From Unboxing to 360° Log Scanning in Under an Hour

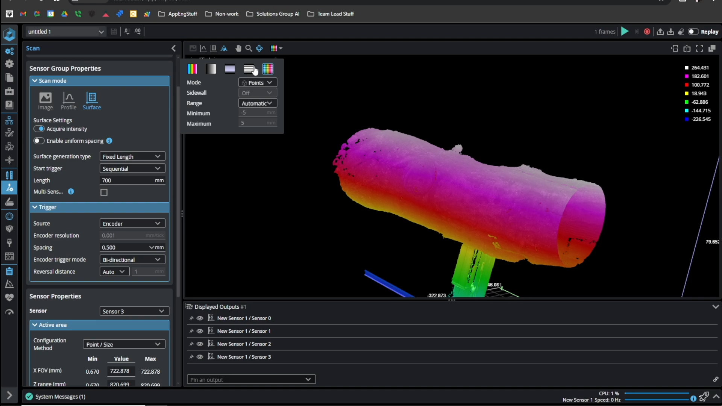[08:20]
And we have the intensity view, which shows us what the imager is seeing.
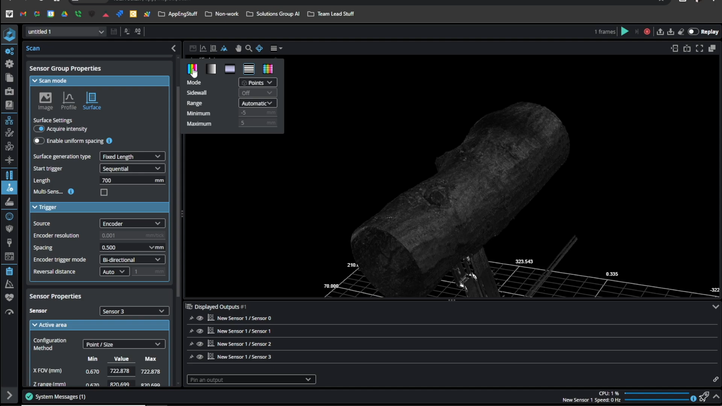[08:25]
And a height map, or point cloud in this case, that shows us what the inferred height is.
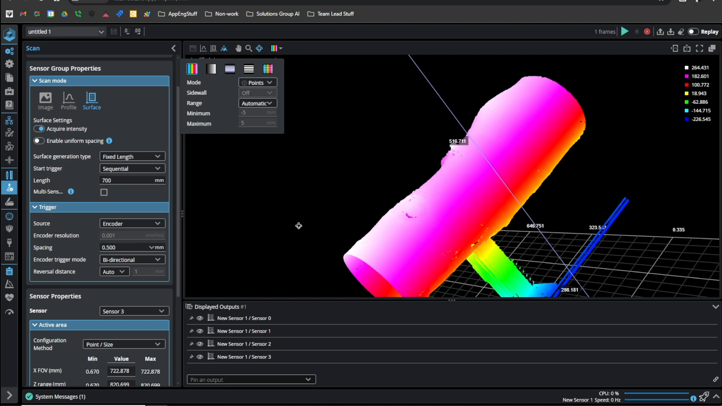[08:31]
And that concludes our demo of a ring layout on a large log, or a small log rather.